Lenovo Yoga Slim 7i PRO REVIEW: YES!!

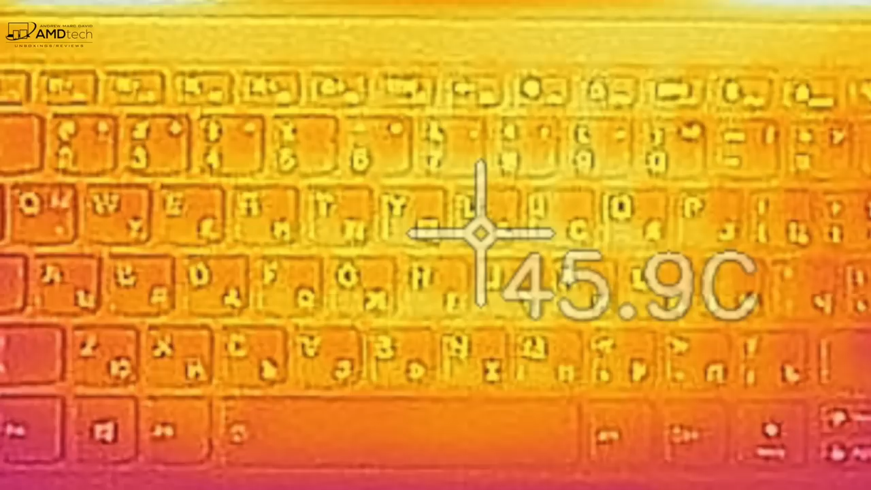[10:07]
On screen: spot 45.9°C
And that's why it doesn't get very hot in terms of the surface temperatures with the highest point being by the middle of the keyboard, as you see here.